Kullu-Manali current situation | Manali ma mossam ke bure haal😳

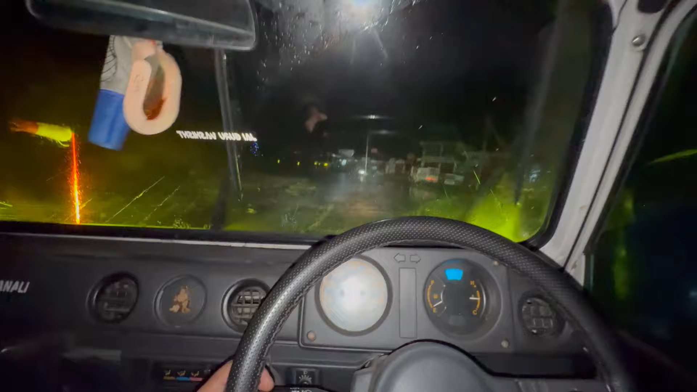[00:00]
वाइपर फुल स्पीड में चलाने पड़ गया मेरे को, इतनी तेज बारिश स्टार्ट हो गई है। सबसे मुश्किल काम पता है क्या भाई, टायर वापस चेंज करना लगा।